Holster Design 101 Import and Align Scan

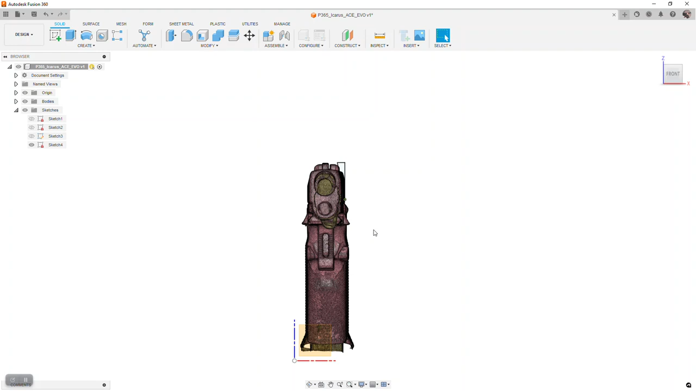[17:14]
One is, and the primary way that I see that is, you can see the forward sight here, right in this area, is not centered on the rear sights. So that should be centered, as well as the top of the forward sight should be the same height as the rear sights. So we know we've got to come down, and we've got to twist over from, bring that back in just out just a little bit more. And all this is just a series of finer movements.
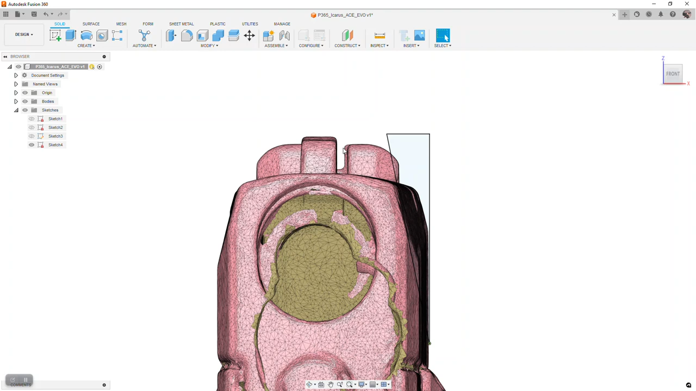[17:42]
It's creating our triangles, moving the gun in each of the axes until we're satisfied with how well that looks. So I'm going to go ahead and do that here,
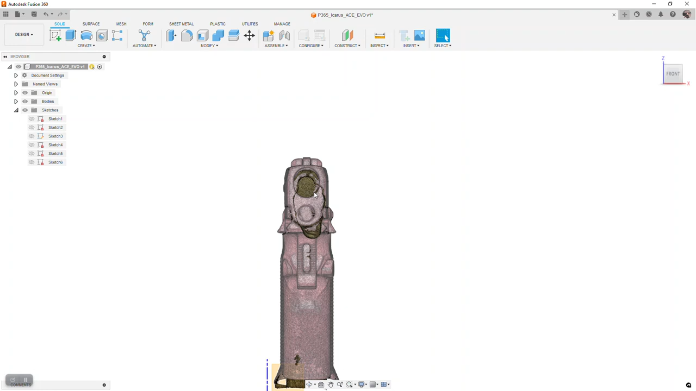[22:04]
I see about the same distance between the front of the muzzle
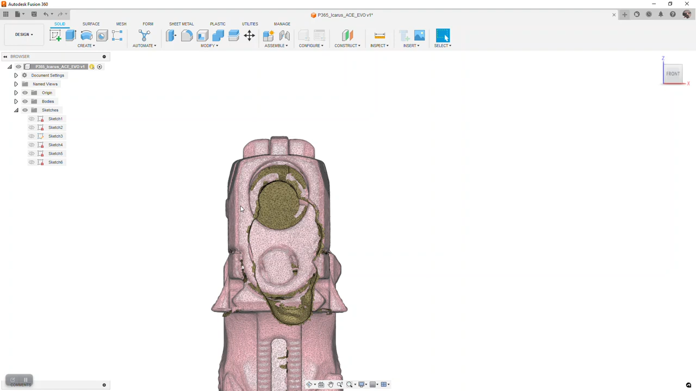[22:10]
of the gun and the side of the gun going with the taper all the way back on both sides. Going with the side view, the profile of the gun, it's about as flat as I can get it,
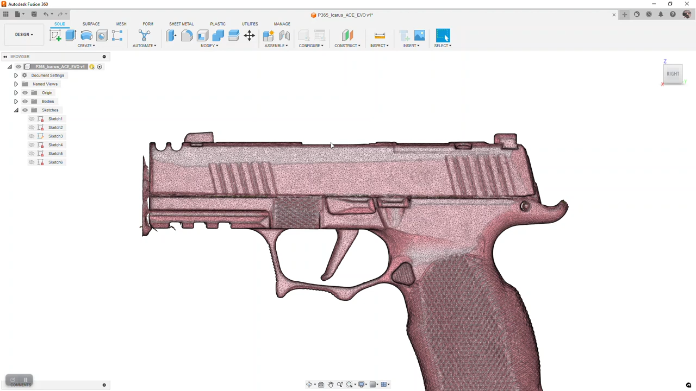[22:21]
and I really like to do that for doing our extrusions. So we're not going to worry too much on this one about the sight being slightly taller, but you can see there's almost equal amount of spacing between the left and the right side of the sights here.